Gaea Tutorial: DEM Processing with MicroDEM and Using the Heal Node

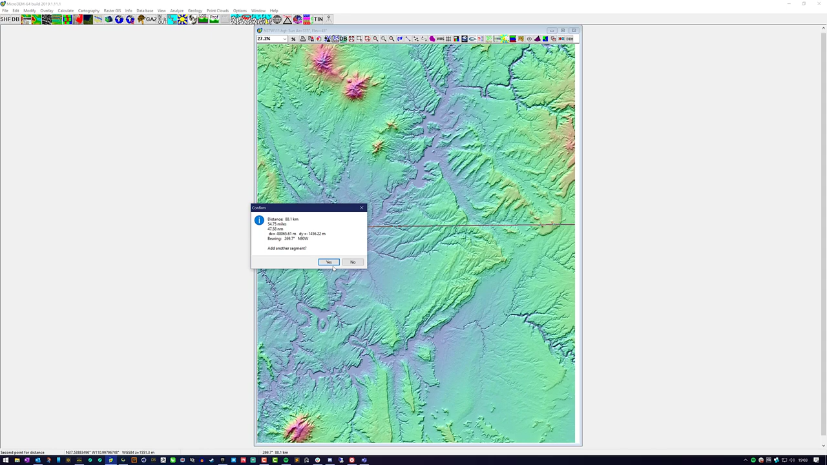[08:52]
So pretty close. It's a little bit, a little bit wider than 88 kilometers, but not by much. Um, and we can choose to save that if we wanted. Um, in this case, I'm not going to, it gives you the length in miles too, which is nice, but I work in meters, um, and kilometers more. So I'm just going to keep it with that. And now we're going to do it again. So we're going to do it this way. Going up. And you see there, it's about 110.8 kilometers. So, um, now that we know our width and length, we are going to go ahead and keep note of that.
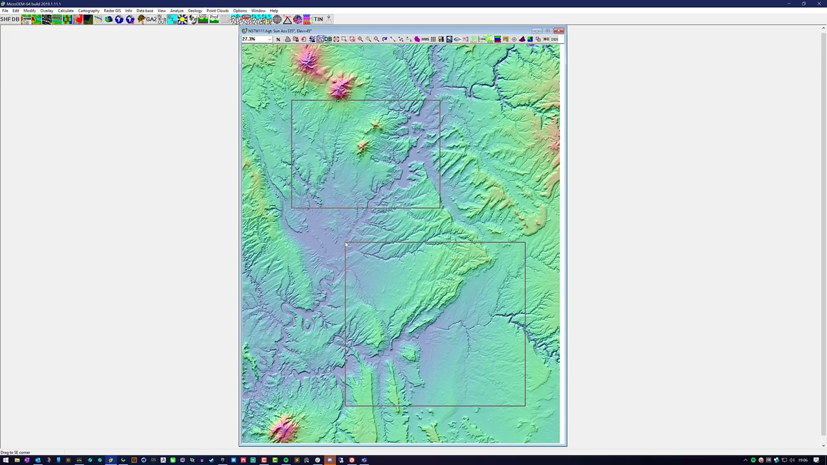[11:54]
I might have to go a little lower. Uh, just so I'm not hitting the top. Okay. So this is just going to be as an example, so I'm not too worried about accuracy here, but you would want to be as accurate as you possibly can be. And then there might be an easier way of doing it, but that's pretty close.
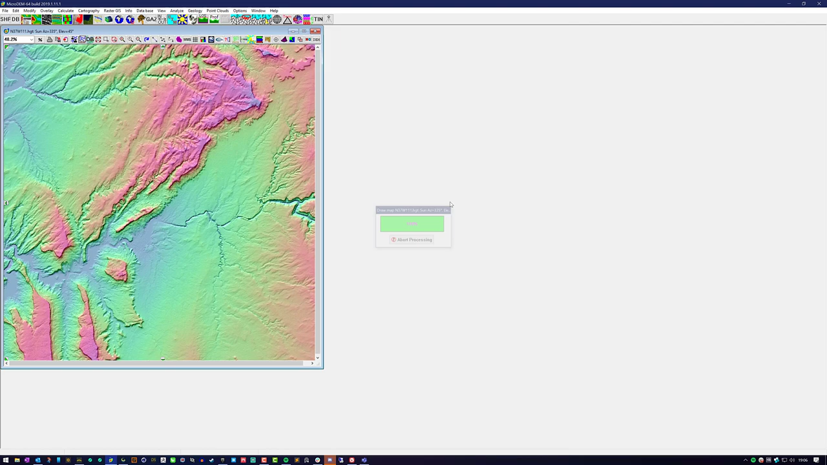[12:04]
So that was 50.1 by 50. So that'll give us a 200 kilometer perimeter that we can work with. And it's still a pretty large area to play with as well. All right. So after we have found the area that we want, we're going to go ahead and convert this to the proper Z range as well as our height map. So let's go ahead and do that. To do that, you're going to right click your image, go to display parameter, elevation.
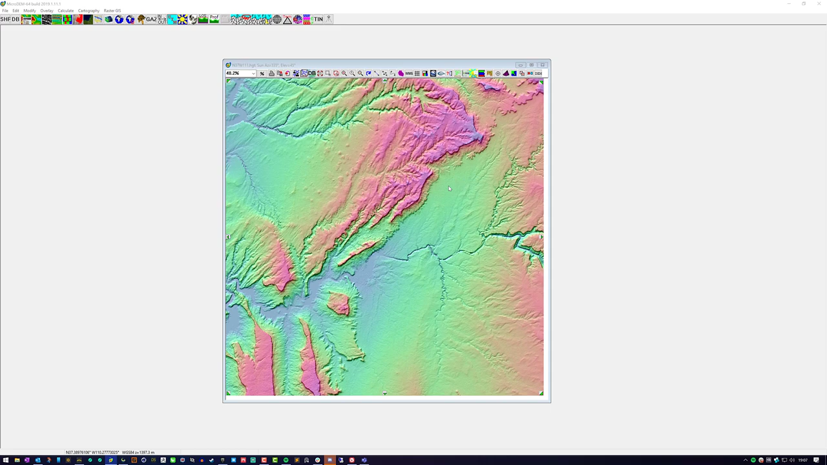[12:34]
And then from here, we're going to set our Z range. I remember the Z range is the values that we found before we did anything else.
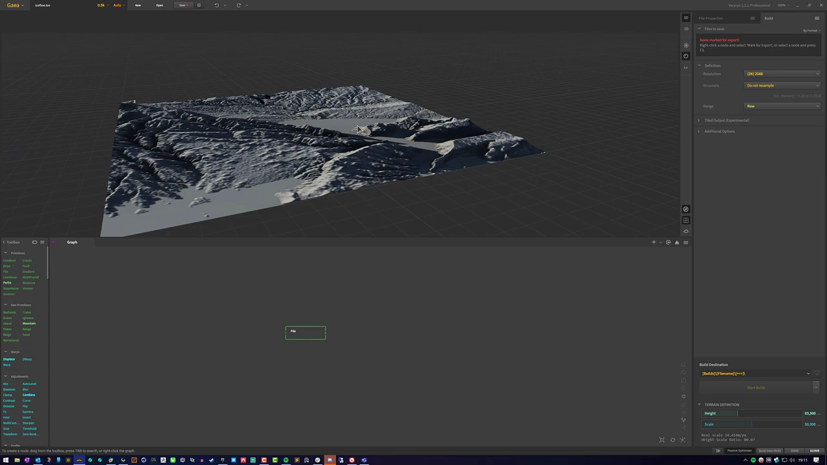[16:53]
If it does look a little flat to you and you don't really like the definitions that you have there, you could always exaggerate them. It's just not going to be real world scale. You're going to exaggerate it just a tiny bit more. And, um, you'll introduce some additional issues, but, or not issues, but complications in scaling. But for the most part, this is real world scale. If you imported this into your program, it would look huge. Um, and that's what you want if you want a real location.
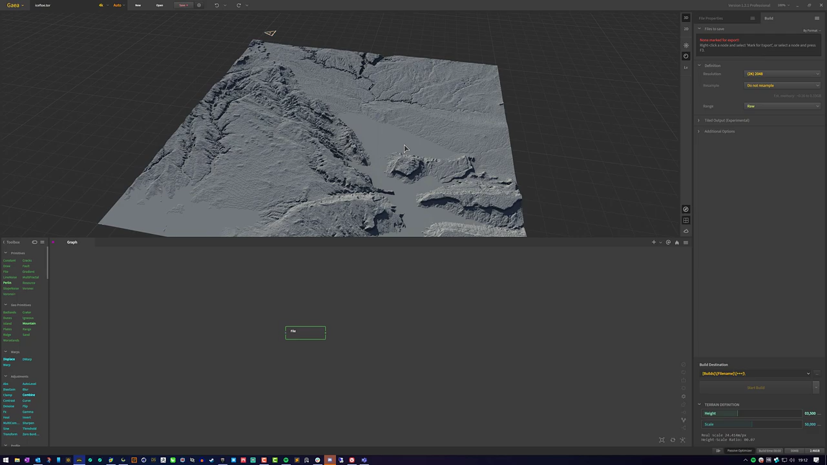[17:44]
If you want to do 4k, you could do that as well. Uh, it'll build it out. It's not going to introduce much more detail because we're not, we actually don't have a 4k height map in most cases. You might, depending on your screen size and your resolution. Uh, but I know this one's going to be closer to 2k. So I'm just going to stick to 2k. Now to get rid of this banding, this terrible, terrible banding, this is caused by, um, low resolution as well as low bit depth. Gaia has a really cool node built into it called heal.
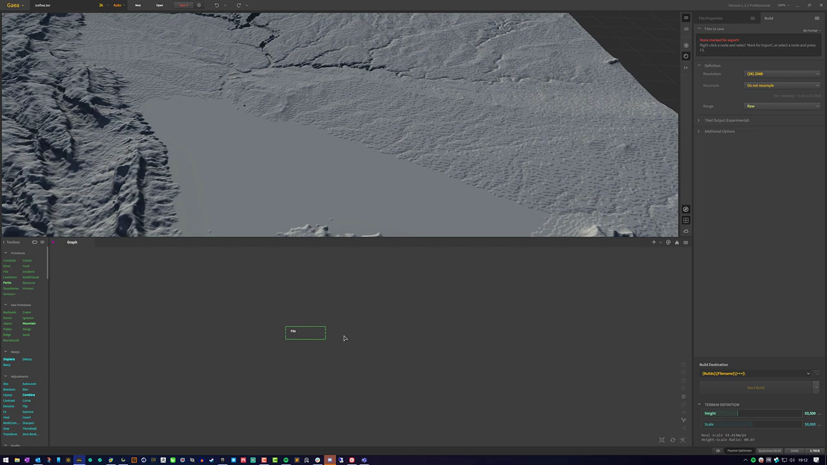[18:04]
And it was made specifically for this stuff. The default values will get rid of a lot of it, but as you can tell, there's still quite a few, uh, extra steps in there. So to increase it, you just go to the heal properties and you can choose whatever you want that looks good. I find a value of anywhere between 5 and 15 to be plenty.
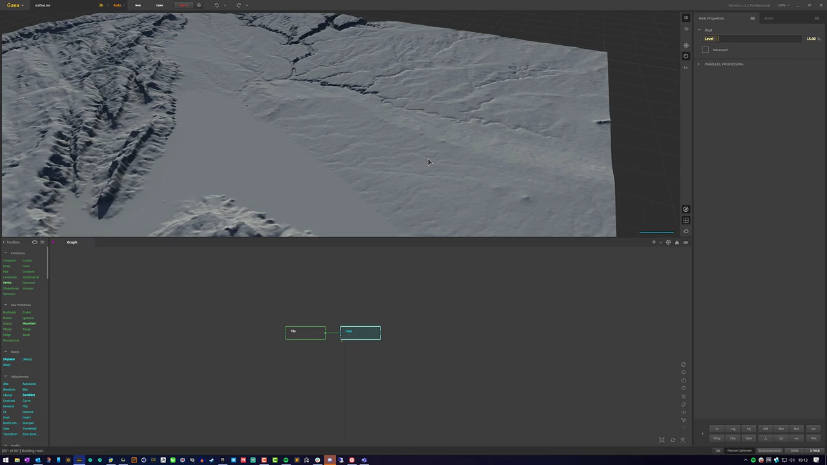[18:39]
We can try 15 just to see what it looks like. And you know, 15, I mean, there was a difference between 10 and 15, but it wasn't so noticeable that it's going to be a huge issue.
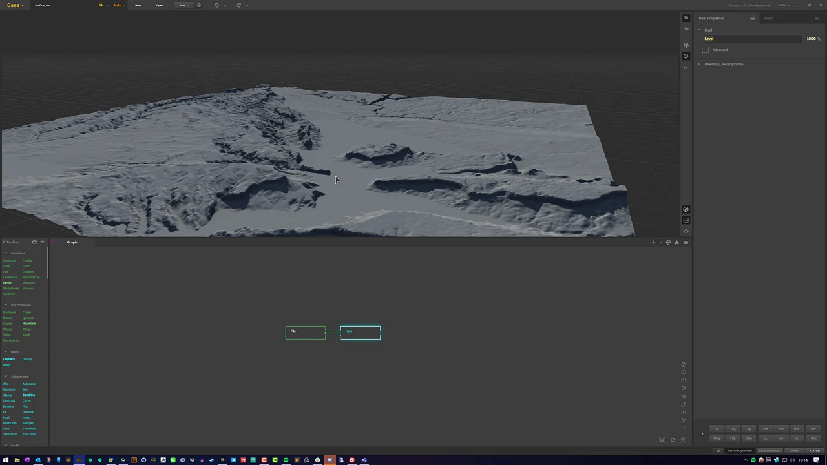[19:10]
Uh, and in this case, we're probably going to use just a slight bit of erosion just to fill in some of the gaps with some sediment while retaining a good overall look and shape. And I like to use just small amounts here. So the duration I'm actually going to set to one and the strength probably 25. We'll just reduce it by half there. There, and that will introduce just enough erosion.
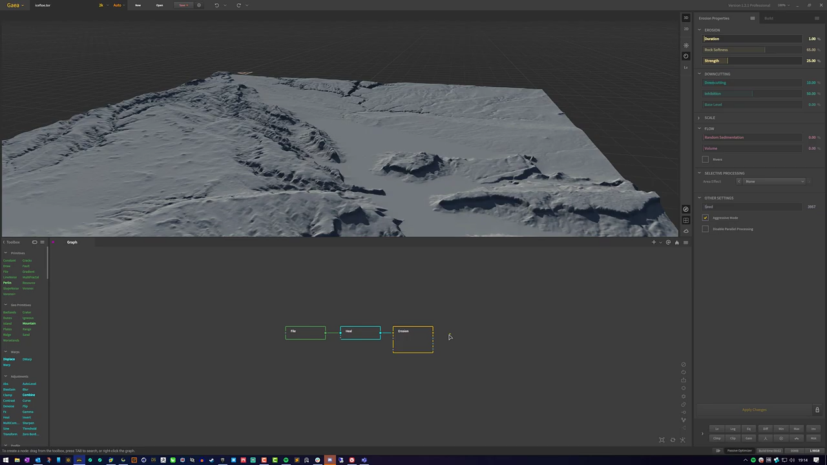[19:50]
It will cover up the top surfaces and introduce some data that we can use for texturing. As you can see here, it's just a very, very small amount. We're not using a whole lot. And then from here, you can do whatever you want. So there's a river here or a lake. So I'm going to go ahead and pop lakes in here and I'll see how close it gets to finding the proper areas. And the lakes node does a pretty good job at finding the proper areas. These places up here aren't really filled with water.
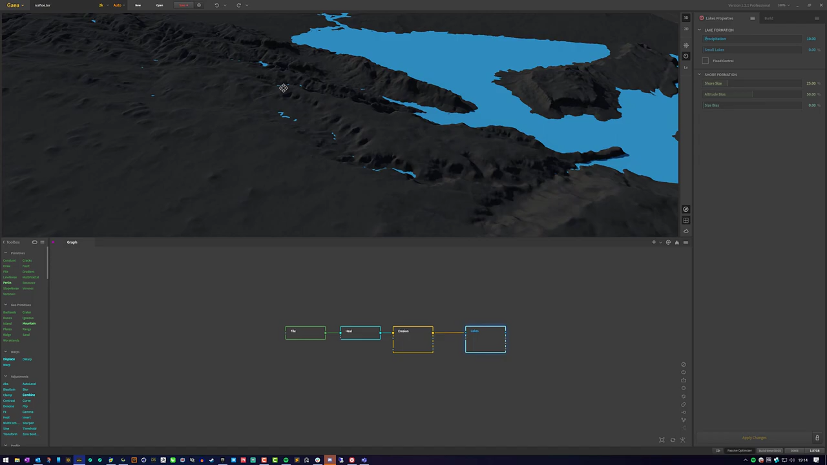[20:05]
Um, this is mostly desert with just a giant lake and a river that flows into it.
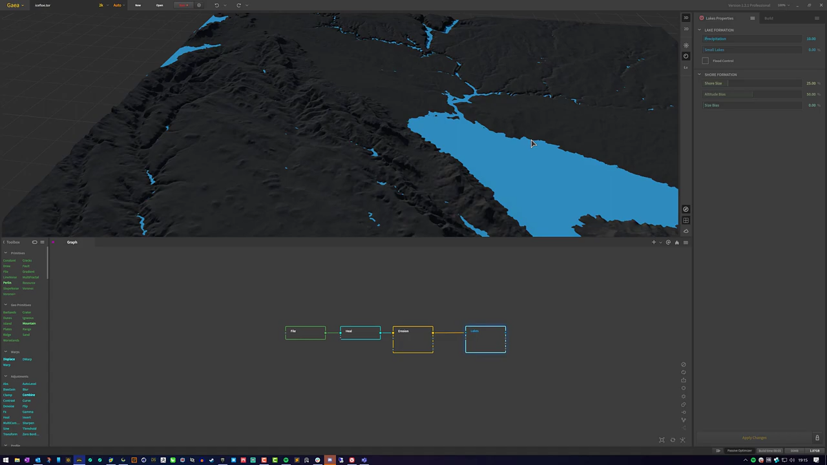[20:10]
So I'd, I'd be a little bit more selective here, but for the most part, it's done a pretty good job at finding exactly where that info will be.
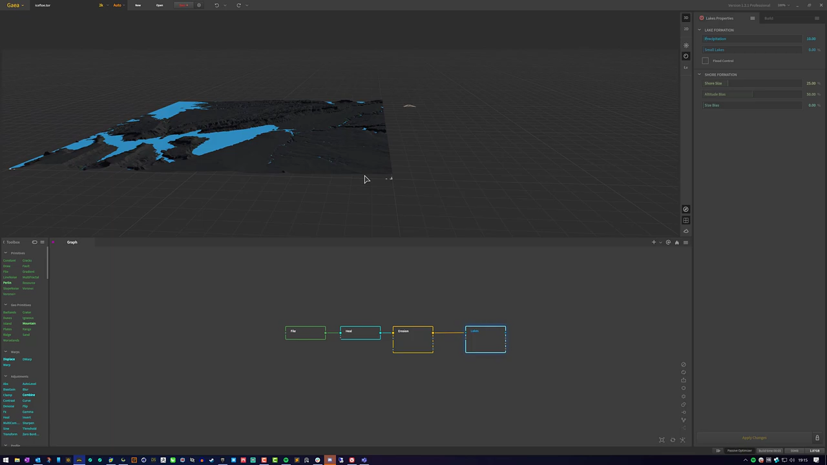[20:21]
Uh, and that will conclude how to import real world data, uh, into Gaia and how to process it properly. Micro Dems free. Again, I'll, I'll state that it's free over and over and over again, because you can get what you need out of it.